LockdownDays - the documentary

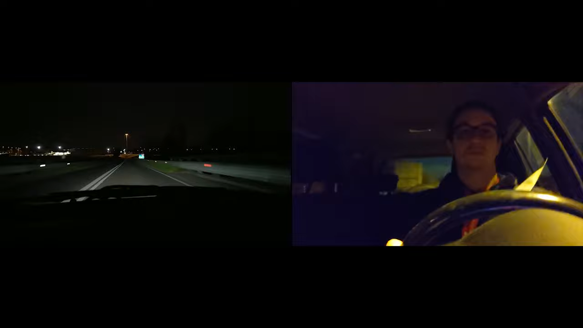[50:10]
Sono le 8:30 di domenica sera, sto andando al lavoro e in strada ci sono solo io e la musica a fare compagnia.